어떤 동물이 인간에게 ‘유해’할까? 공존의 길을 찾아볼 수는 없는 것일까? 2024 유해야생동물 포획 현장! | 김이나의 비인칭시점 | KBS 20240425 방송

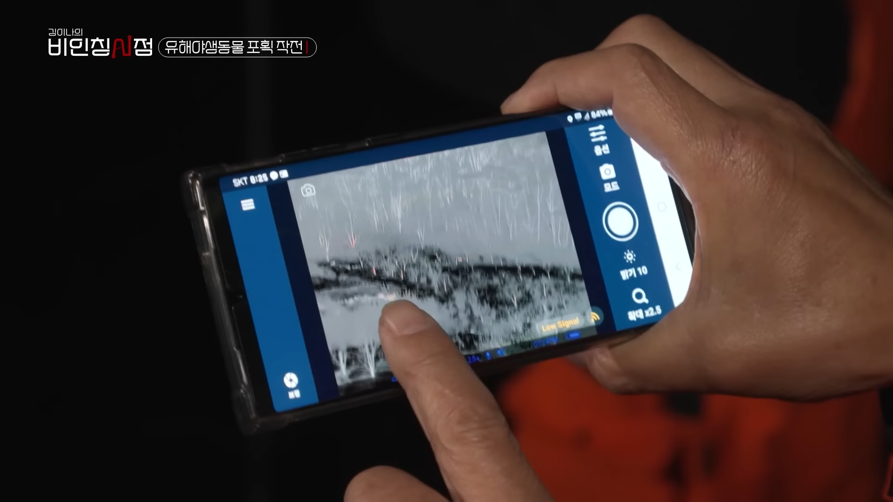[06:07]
요거 요거 요게 지금 고라니예요. 요거.
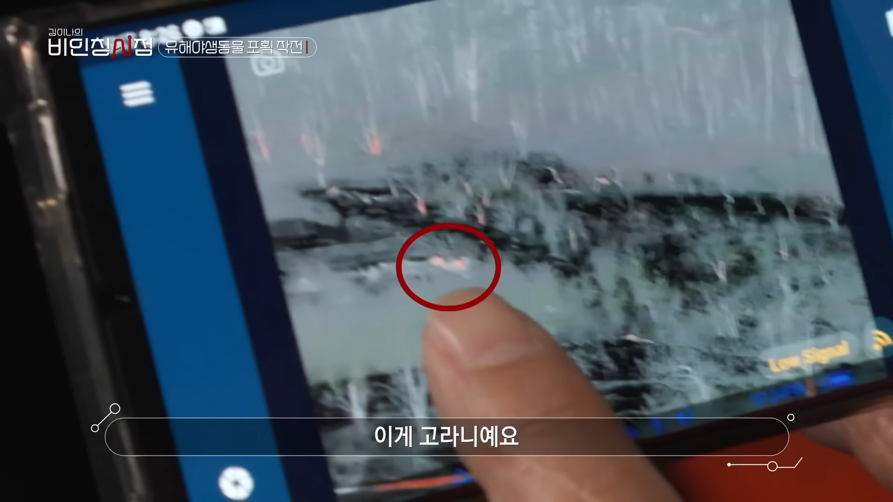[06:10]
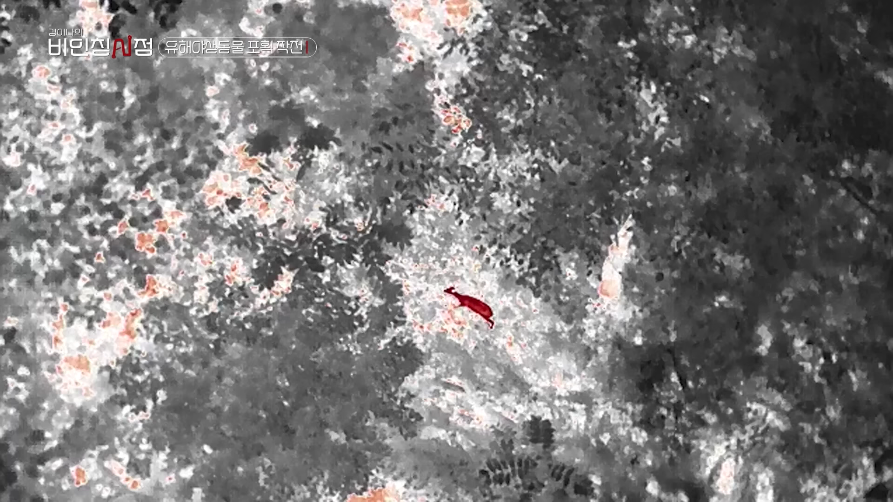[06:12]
고라니는 주민들에겐 멧돼지 다음으로 농사를 망치는 동물입니다.
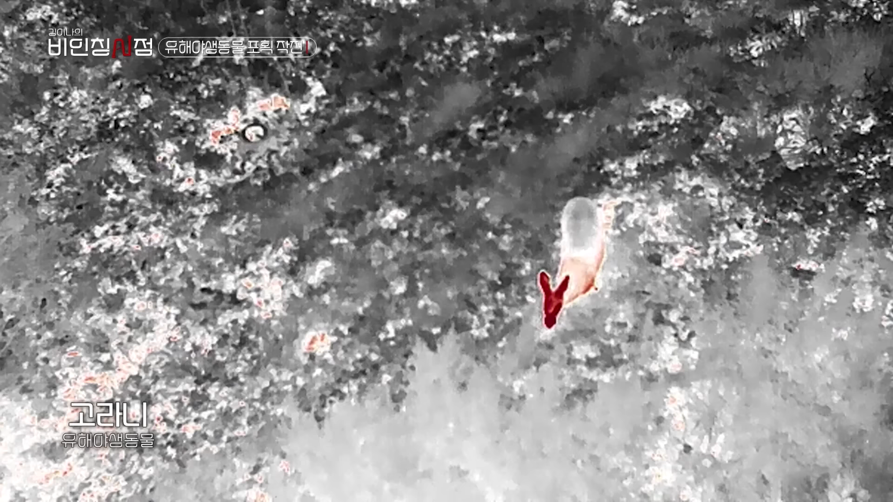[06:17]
멧돼지처럼 유해 야생 동물이기 때문에 포획할 수는 있지만 자칫 총소리를
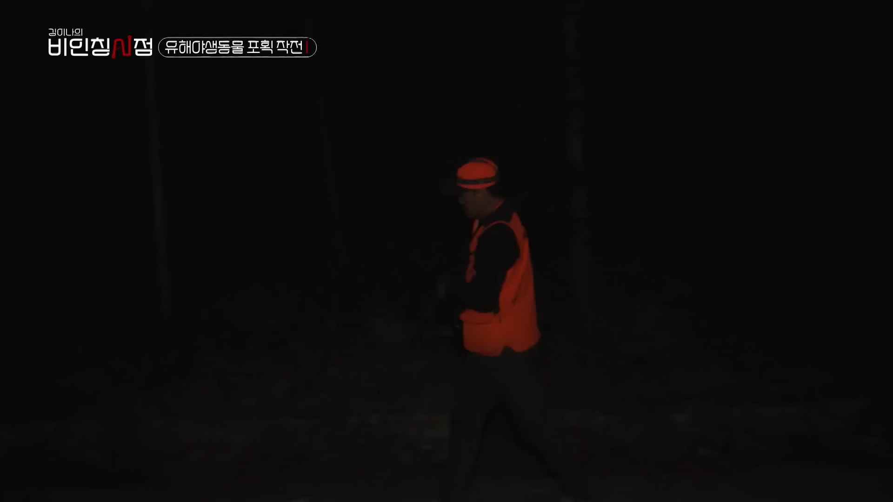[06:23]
듣고 멧돼지가 도망갈 수 있어 오늘은 목표에 집중하기로 합니다.
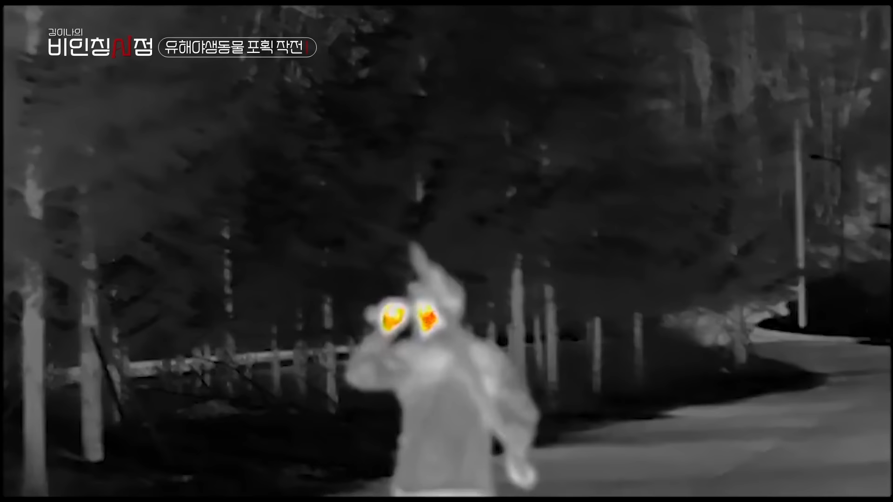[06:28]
아직까진 보이지 않는 멧돼지. 인근을 지나던 마을 주민이 수색 중인 포획단을 보고 차를 세웁니다.
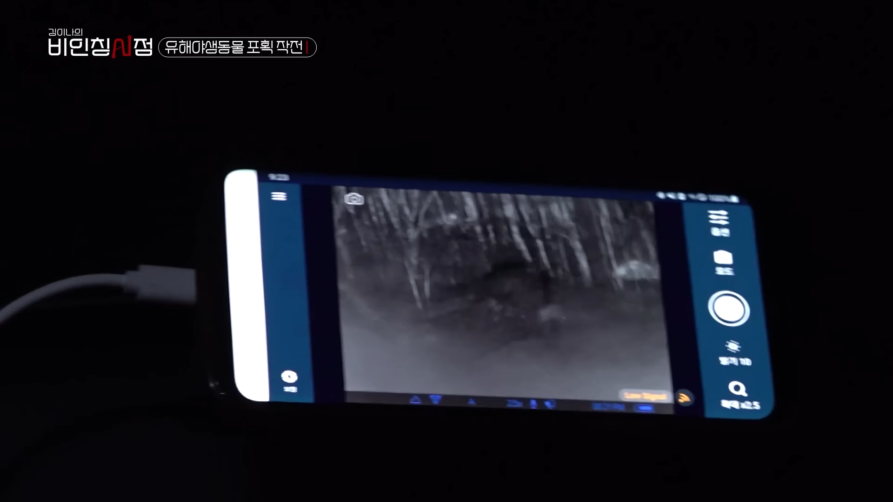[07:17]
멧돼지입니다. 돼지가 지금 경계를 이빨하고 있네.
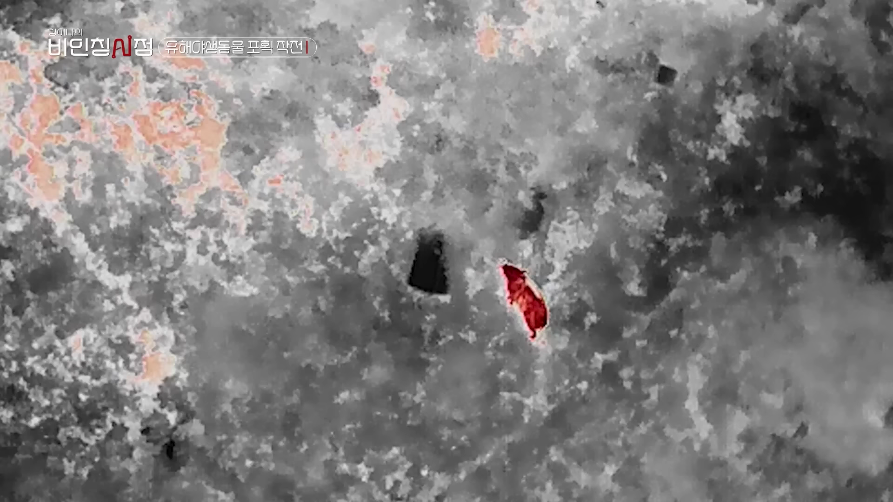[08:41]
조심스럽게 다가갔지만 이미 차 엔진 소리를 듣고 산 위로 올라가 버렸다는 녀석.
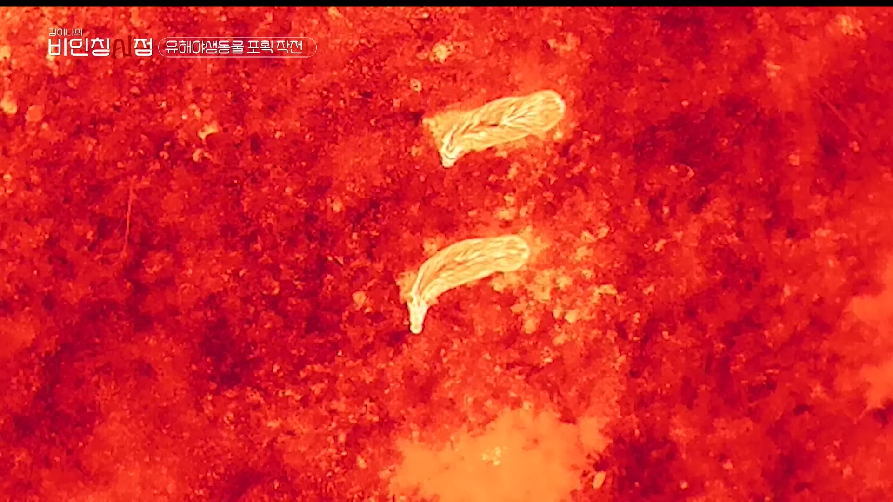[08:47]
그만큼 생존 본능이 뛰어나다는 거겠죠.
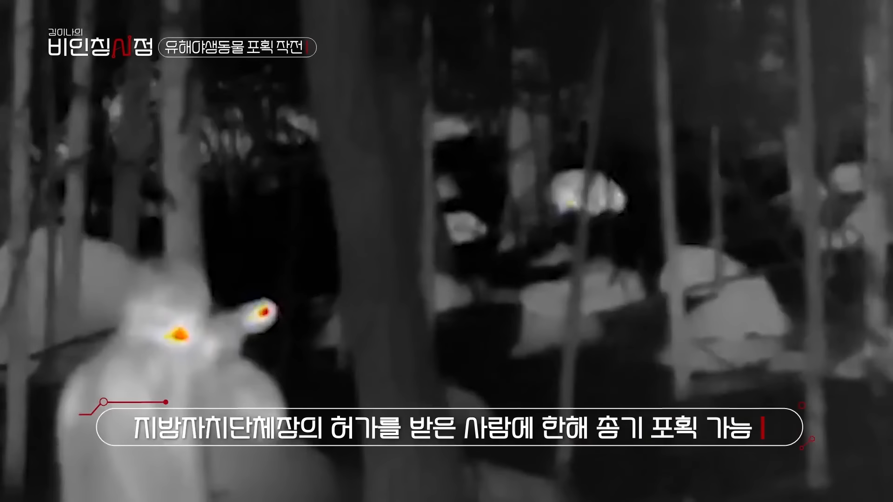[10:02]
정확히 조준해서 쏜 회심의 한 발.